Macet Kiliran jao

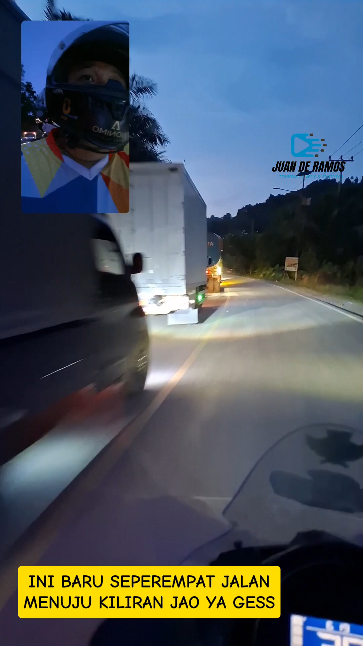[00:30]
memiliki unit minibus lebih baik kita melewati jalur alternatif mengapa disini terjadi penumpukan truk karena truk tidak bisa melewati jalan alternatif mengapa?
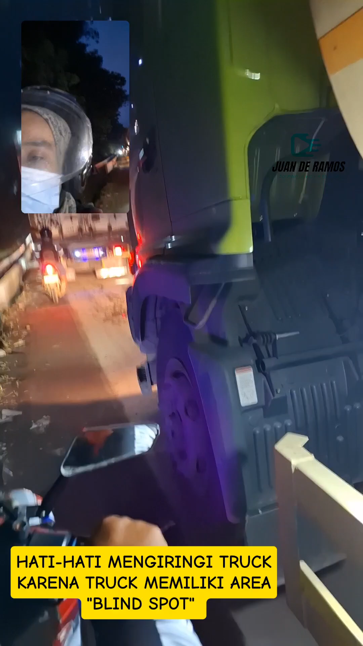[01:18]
ada suatu bagian yang tidak bisa dilihat oleh pak supir truk blind sport ya
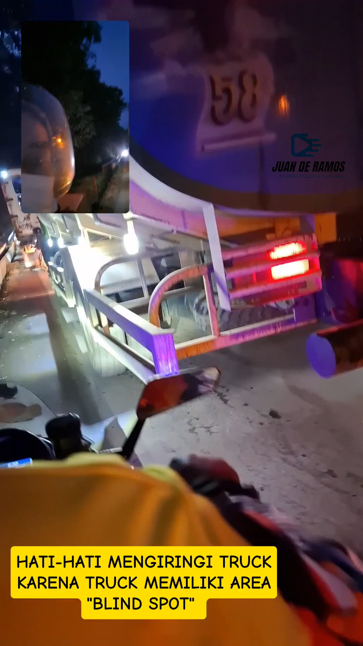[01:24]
seperti dilihat kita saja ini sudah di tepi-tepi bahu jalan dan hati-hati juga kalau terpeleset
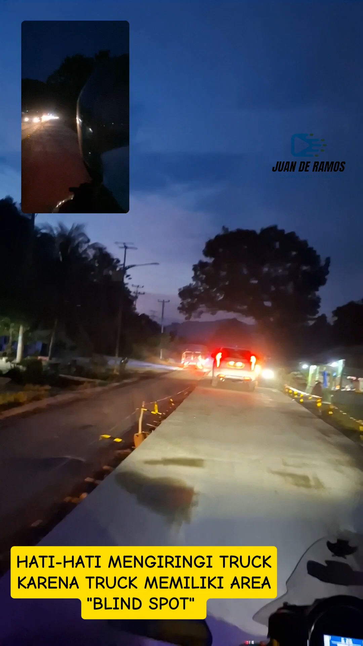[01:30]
kita bisa masuk di lubang saluran air tersebut dan beginilah
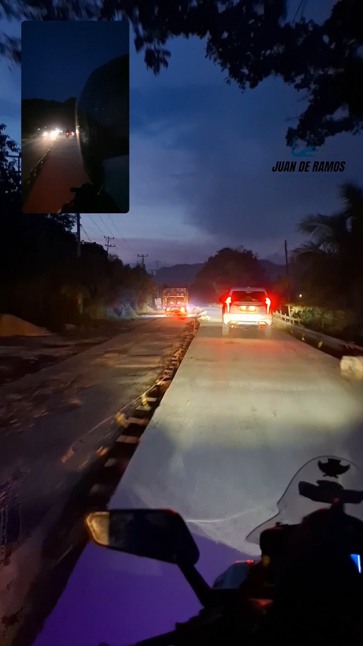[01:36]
permukaan jalan yang dilewati baik oleh truk atau minibus dan seperti dilihat pada malam hari saja
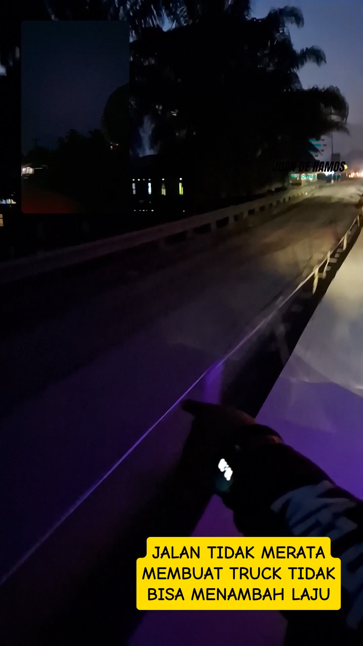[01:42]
permukaan jalan tidak merata ya jadi bagaimana
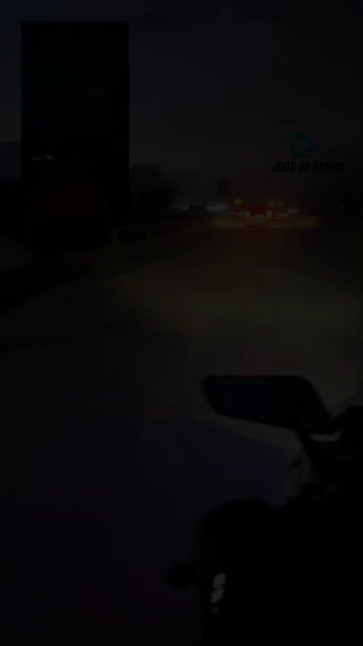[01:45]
mobil bus bisa
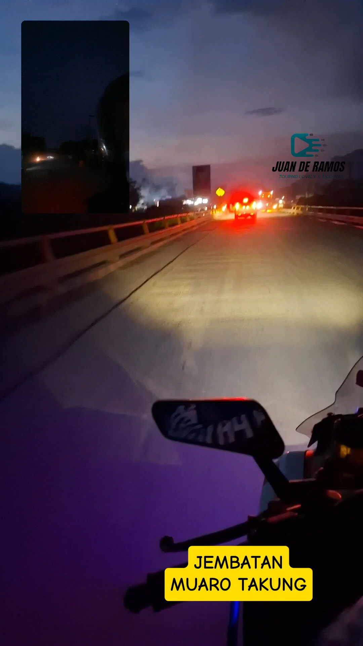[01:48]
menambah kecepatan dan mobil bus saja oleh dikit bisa jatuh bisa dan saat